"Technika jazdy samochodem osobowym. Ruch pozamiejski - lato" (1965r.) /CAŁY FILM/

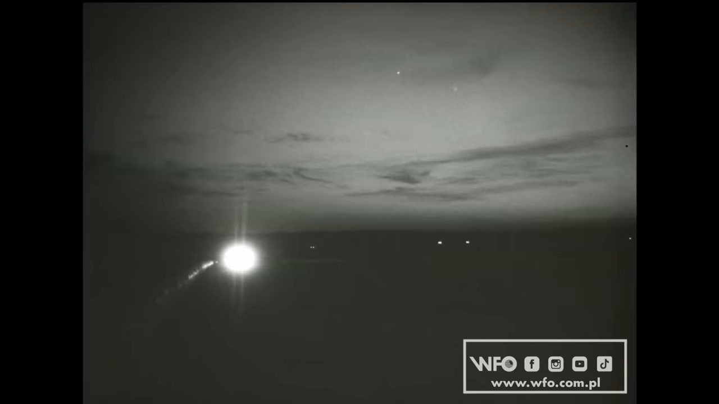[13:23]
Podczas jazdy nocą trzeba prawidłowo operować światłami. Zamiar wyprzedzania sygnalizujemy zmianą świateł.